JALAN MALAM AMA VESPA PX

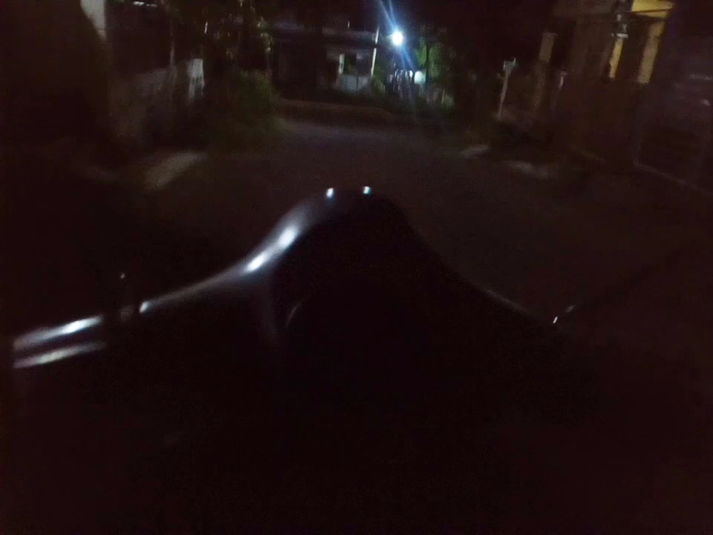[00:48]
ini jalan malam sama Vespa lagi.
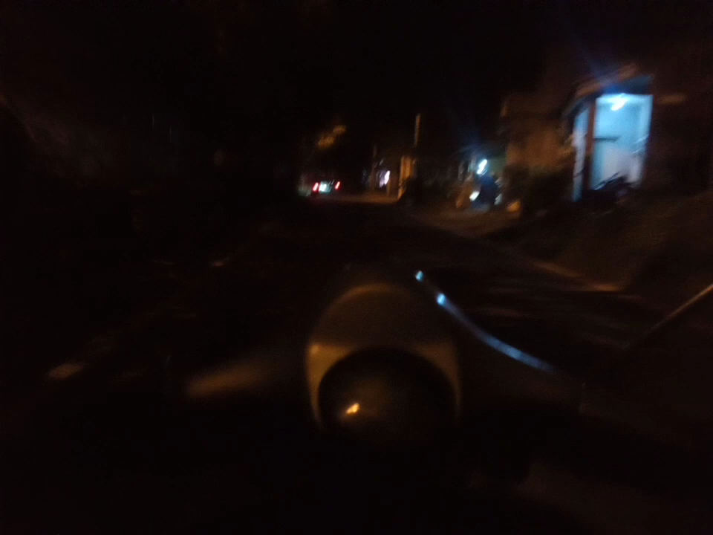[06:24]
Lampunya juga kurang terang, jadi mengandalkan cahaya depan.
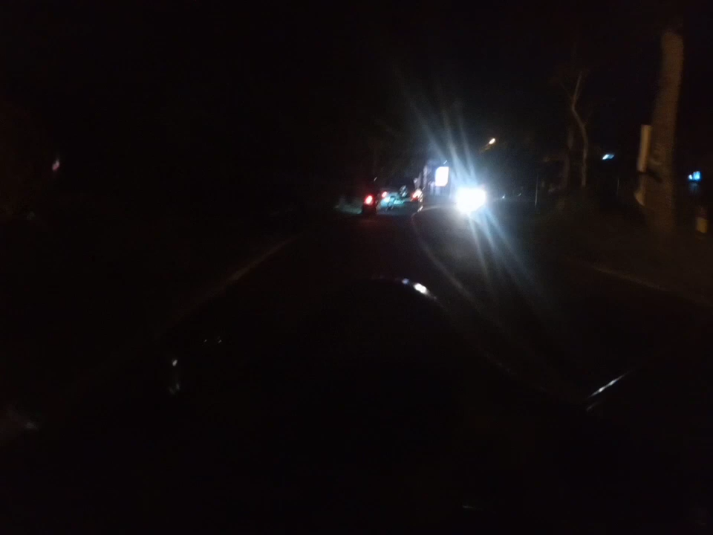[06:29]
Lampunya nyala sih, cuman enggak terang gitu loh.
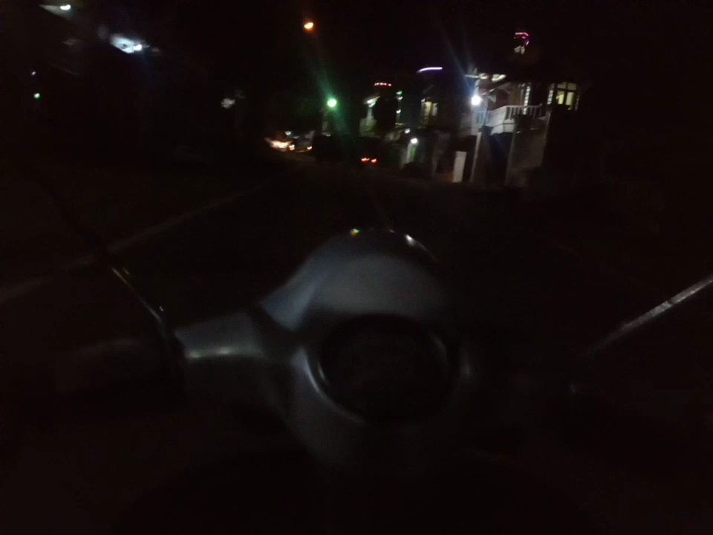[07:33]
Ya ini jalan ke anu ya, jalan raya Telekung ya ini ya. Jadi kondisi malam minggu juga gerimis ya, rintik-rintik hujannya. Wilayah Telekung, jalan raya Telekung ini jalur alternatif dari Malang ke Batu.